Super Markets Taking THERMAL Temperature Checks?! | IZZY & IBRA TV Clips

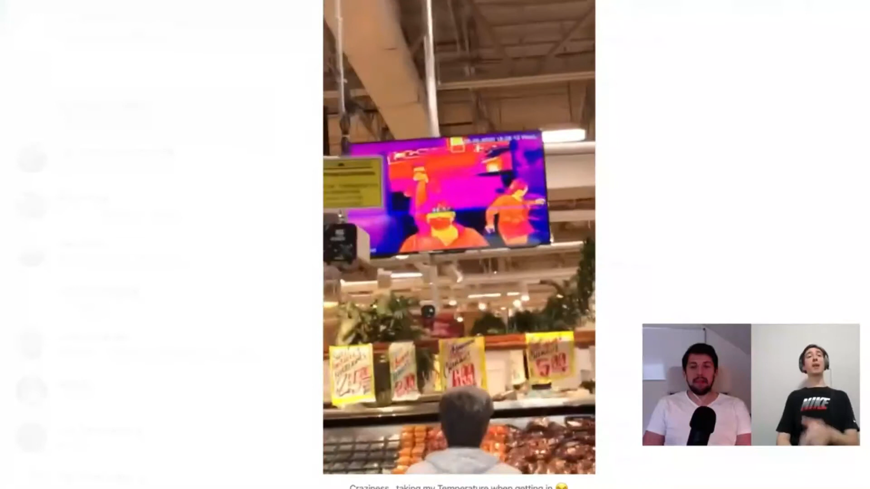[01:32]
And when we got to this food marketplace, the first thing that you see when you get in, it's like there's a screen.
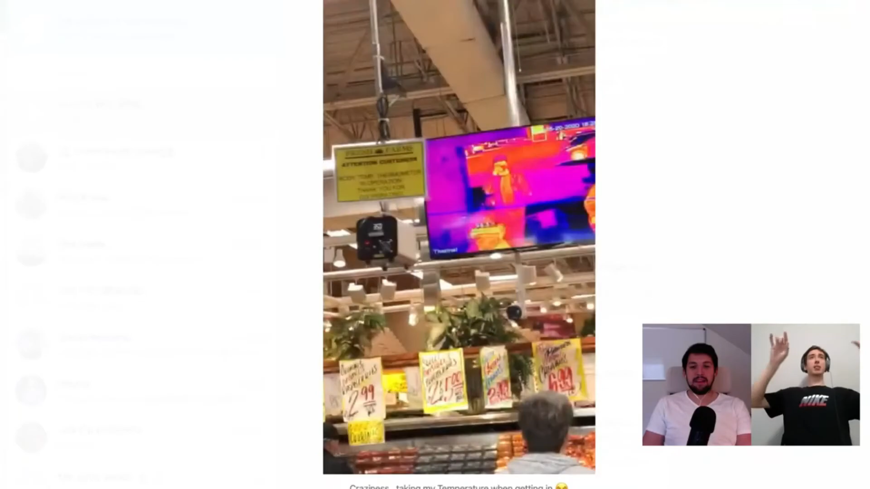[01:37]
It's like a thermal like thermal like or like the thermal check. And like it checks it like it checks your temperature as you're coming in.